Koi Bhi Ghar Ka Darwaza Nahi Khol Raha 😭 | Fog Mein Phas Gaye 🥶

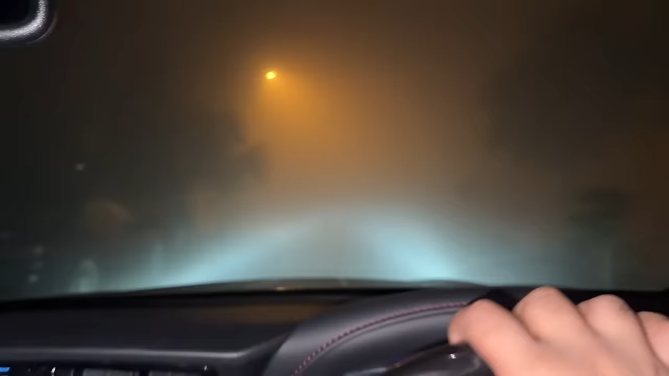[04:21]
वैसे मैं निकलता नहीं हूँ इस टाइम पे लेकिन आज जो है ना बस हम ही निकल गए, गलती कर दी भाई। अच्छा, जब हम निकले हैं तब बिल्कुल क्लियर था, एकदम धुंध आई है, एकदम धुंध आई है भाई।